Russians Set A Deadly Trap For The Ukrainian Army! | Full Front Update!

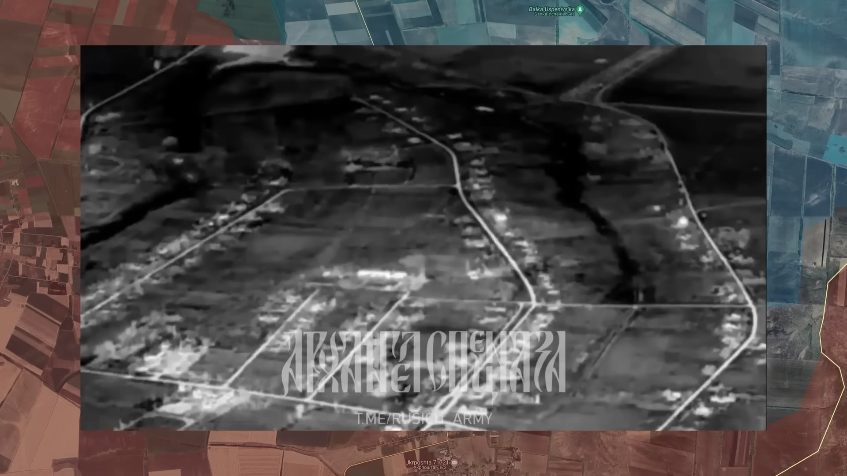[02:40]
here on this video you can see a night vision version of that.
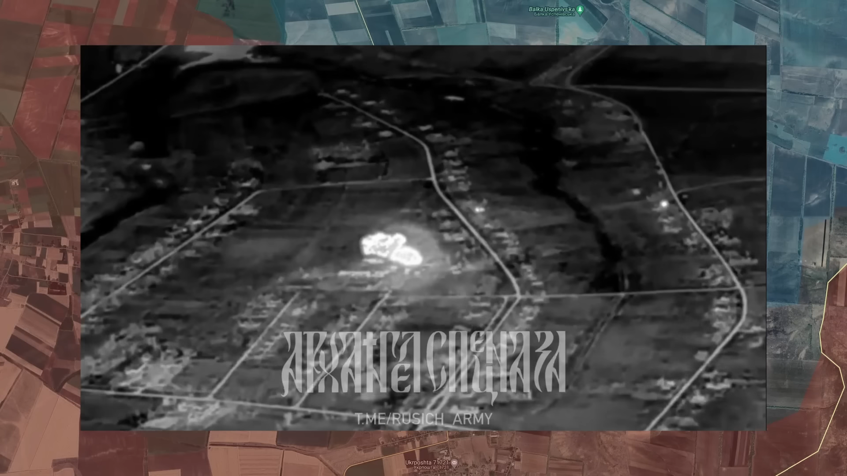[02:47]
In fact this is one of the reasons why Ukrainians are unable to entrench themselves in the southern part and why situation there is always fluid.
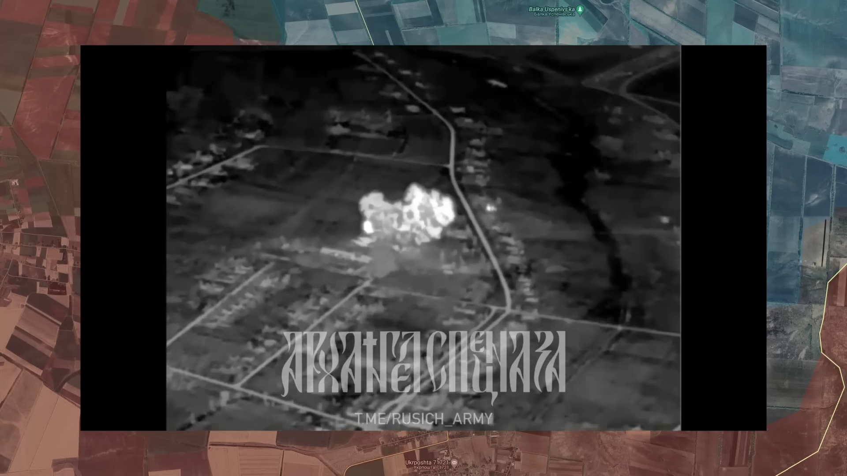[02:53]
This is where most of the fighting is now happening.